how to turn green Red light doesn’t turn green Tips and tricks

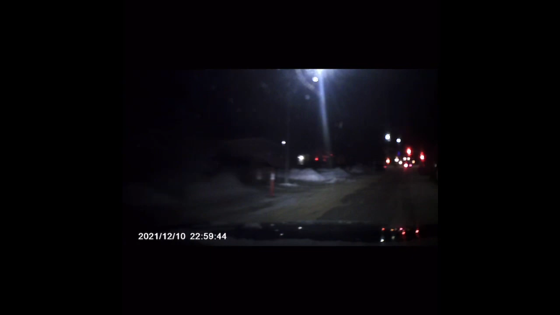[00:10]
This upcoming red light, it stays red for so long. I'm not sure on the daytime, but nighttime what I'm going to do, I just put my headlight, like high beam light on, and it started counting down from 10 to 1 and turns green. Then I go through. If I don't do that, I'm gonna be there like to turn left on this red light.
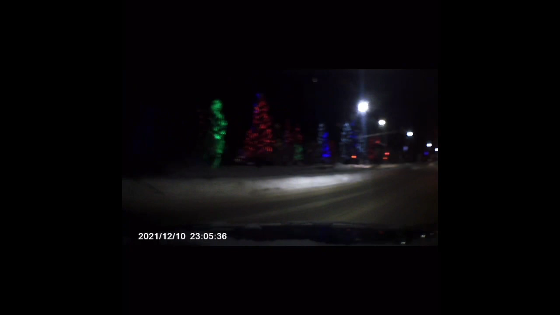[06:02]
We're almost close to the Christmas days, so that's why the city looks different. All decoration, lights, all over the place.